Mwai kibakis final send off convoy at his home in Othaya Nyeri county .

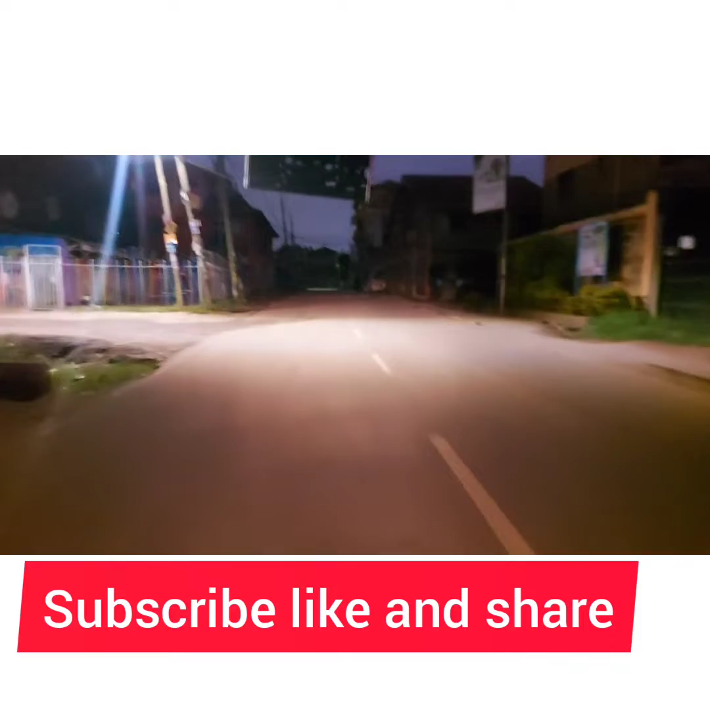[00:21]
join me this morning it's very early in the morning it's few minutes to six minutes so guys follow me good morning once again as you can see Nairobi is always a busy place